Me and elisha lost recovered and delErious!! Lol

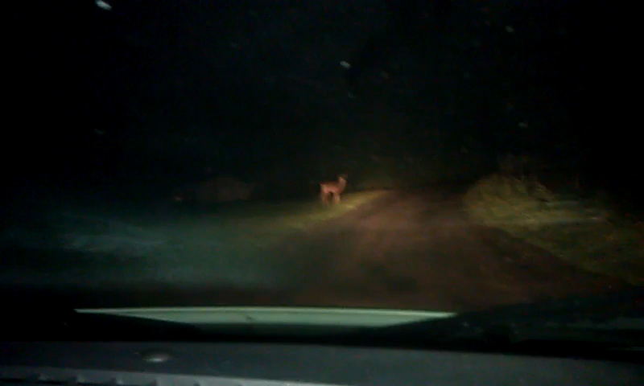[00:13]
Oh, cute. I hope the mama isn't around ready to... Oh, don't go. Don't go. Don't go. Oh, you little punk. Hello. Where'd it go? Where'd it go? Where's my light? Oh, I see, like, little eyes. Oh, there's another one. What?